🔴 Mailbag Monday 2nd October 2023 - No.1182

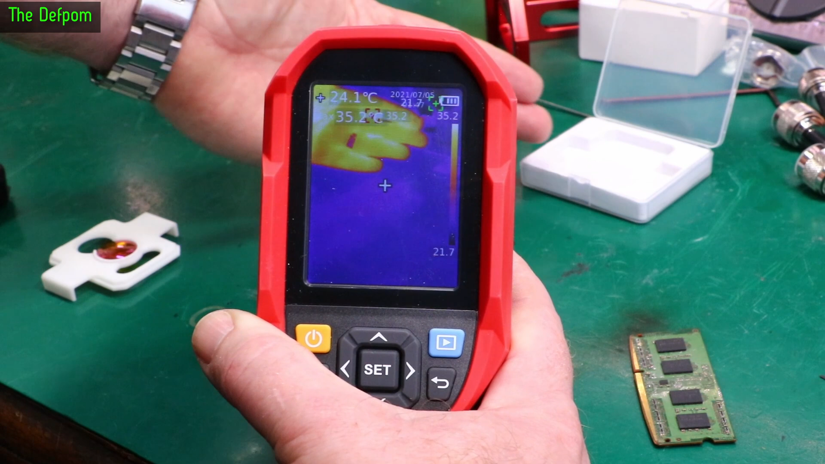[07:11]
On screen: spot 24.1°C
So you can see my hand in the background there. And that's actually focused. But as I get closer it actually blurs. Okay you can't see much detail up close. So I put this on here. I'll do the same again. Now at distance I'm blurred. And as I get closer it comes under focus. You can see the detail on my ring there. Obviously if I get too close it goes bluer again. But about there it's kind of in focus.